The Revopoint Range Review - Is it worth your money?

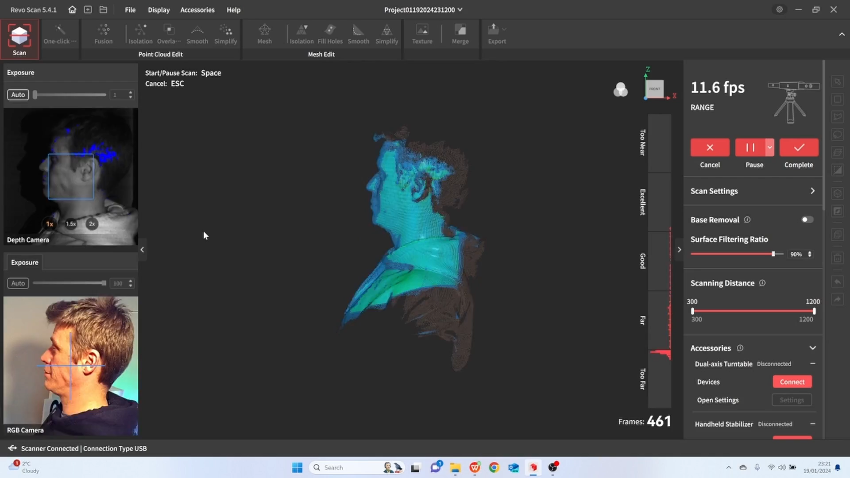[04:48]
And it just worked. Within 30 minutes or so, we'd got multiple different scans done.
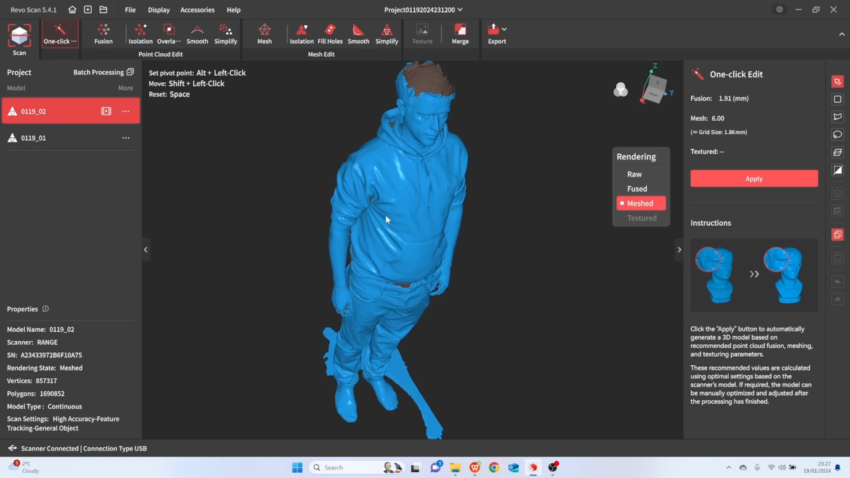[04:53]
And if I really, really wanted a scan of myself, I'd be able to put together a really good version between all of these.
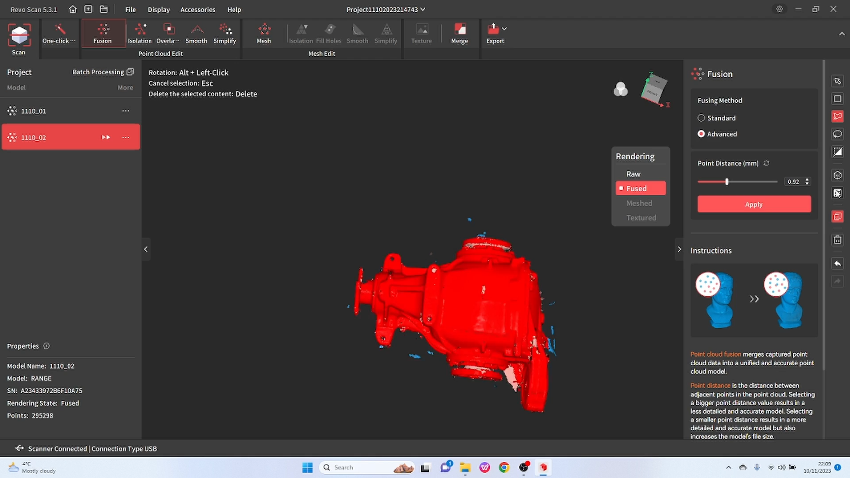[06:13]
and then put the two pieces together in the merge with one click. It worked really, really well.
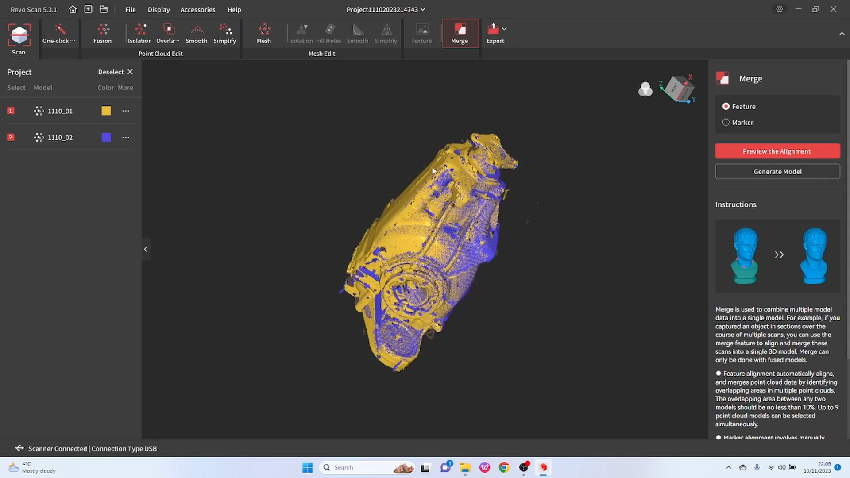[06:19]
So let's talk about the software for just a minute, because it is a real big step up from where Revopoint used to be. And I did talk about it in the pop three video, which you can see here.
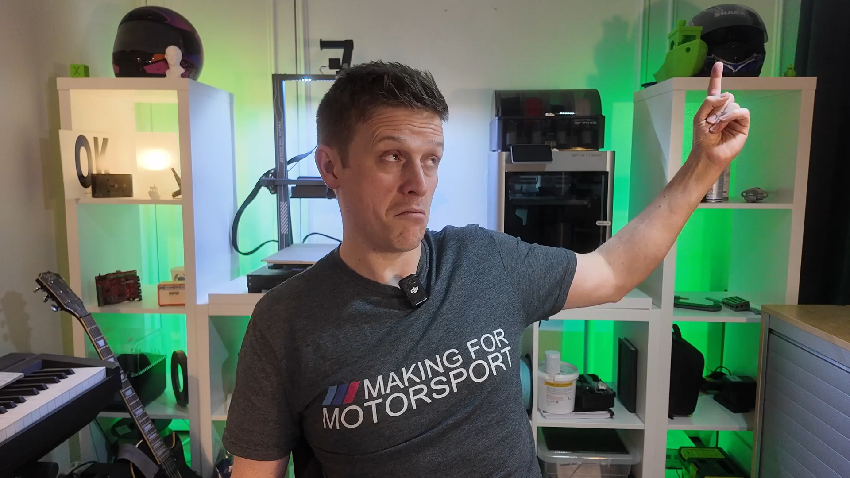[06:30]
But the workflow is really good. It's got all of the tools that you need, like connected domain and invert and all these other useful tools for cleaning up scans.
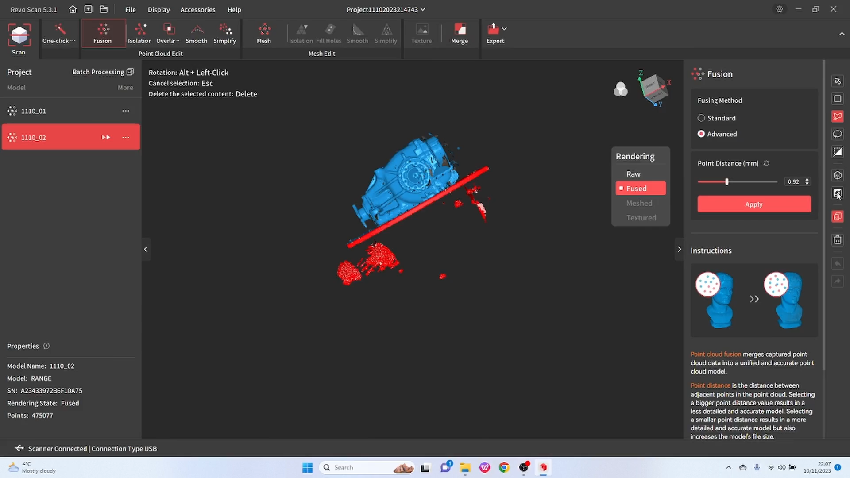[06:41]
And like I say, the merge function works really well.
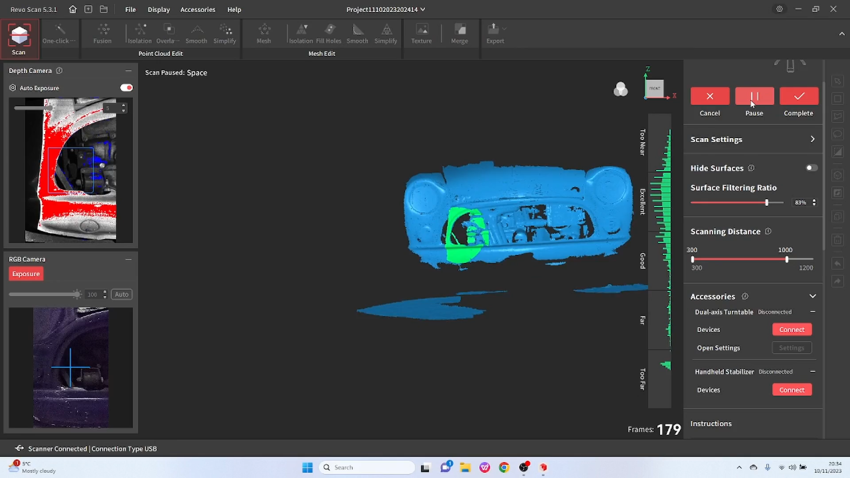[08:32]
And one absolute failure. First off, some of the good results. So we did the front of the mini with feature tracking.
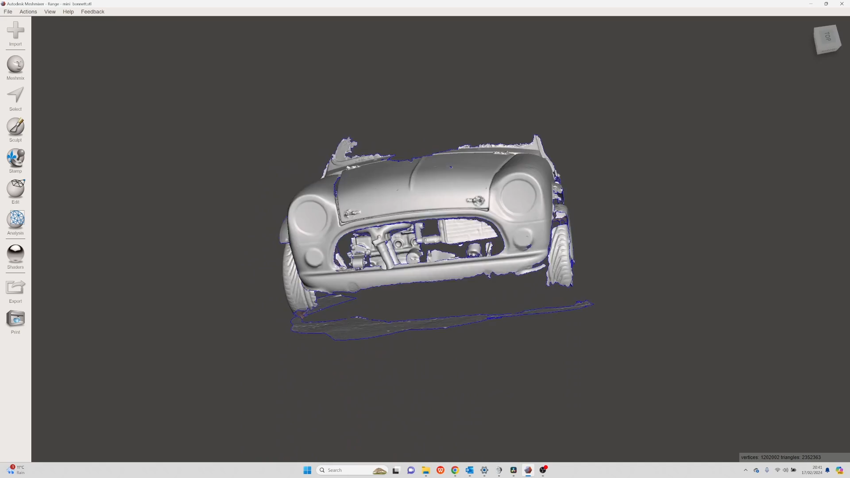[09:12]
Now that result looks good from afar and it's definitely usable. You could pull some curves off it.
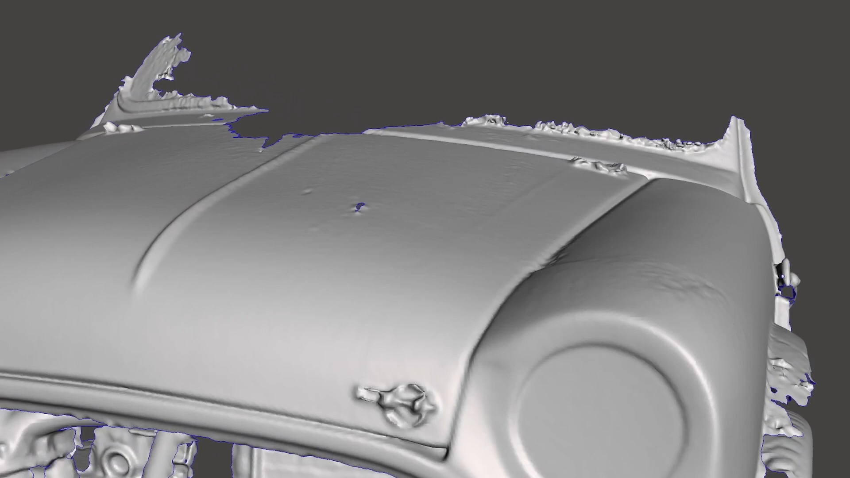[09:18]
But you zoom in and the bodywork definitely needs a bit of smoothing. And unfortunately, that means you lose some detail on the finer areas.
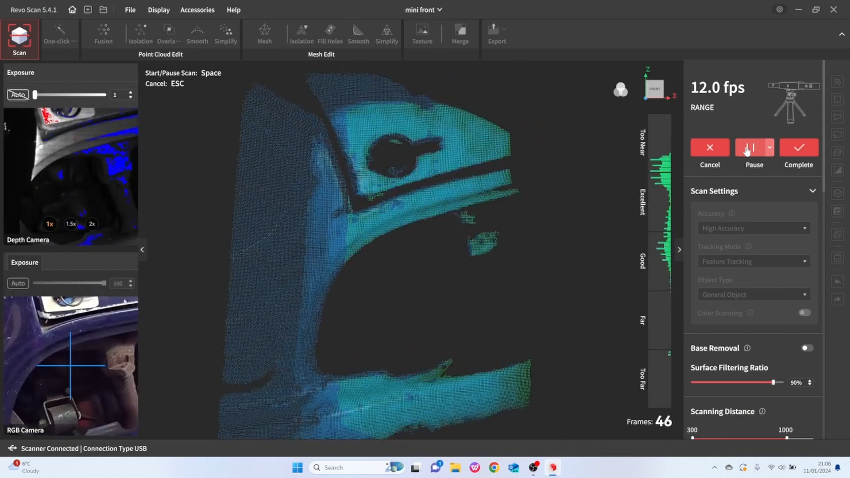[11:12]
Now that works really well because it gave the scanner this kind of hybrid mode where it still looked at the features of the subject being scanned, but it also saw the markers as features.
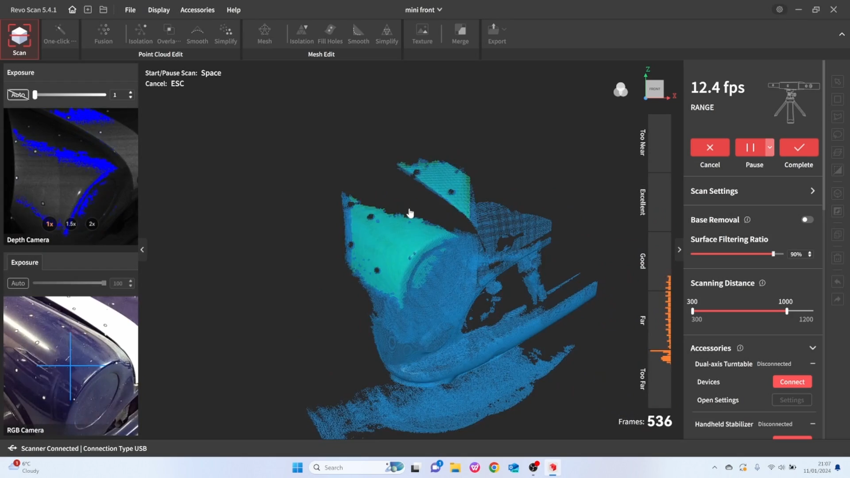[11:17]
So if you've got a detail area, you don't need to put markers on it. And then if you run over a smoother area, you can just put markers on that and you don't have to see five of them to make it work.
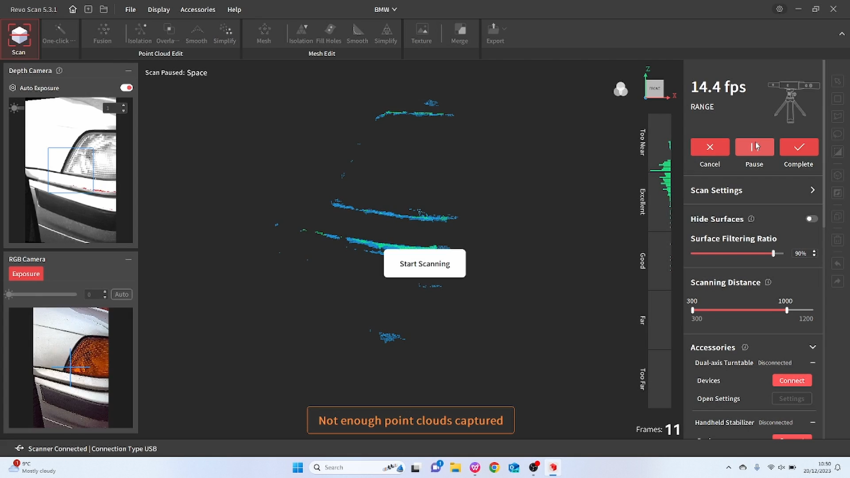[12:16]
And yes, okay, the paint works slightly shinier, but this is not a clean car. This is a rally car.
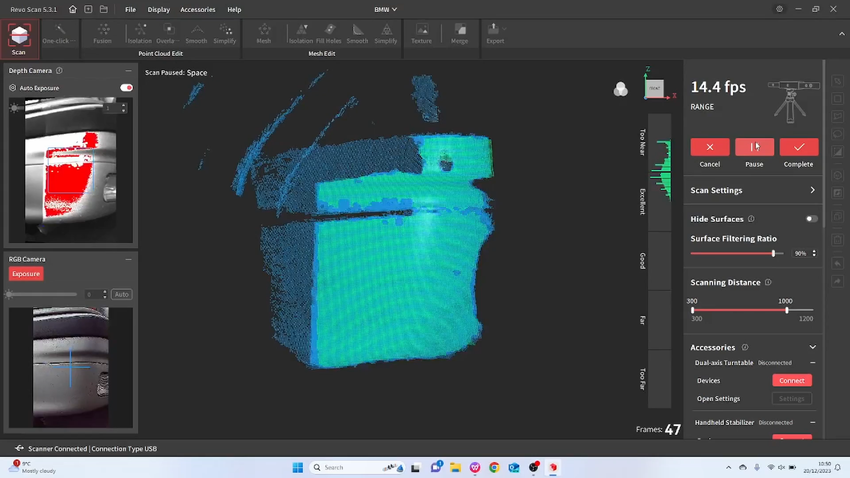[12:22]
I barely got anything. I tried several corners, some of the most feature rich part of the body work.
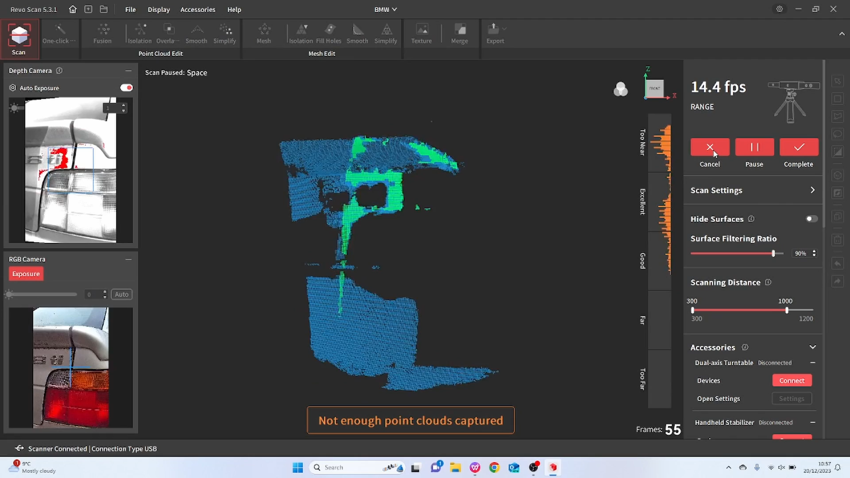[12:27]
Nothing. Yes, it can do body work as we proved with the Mini,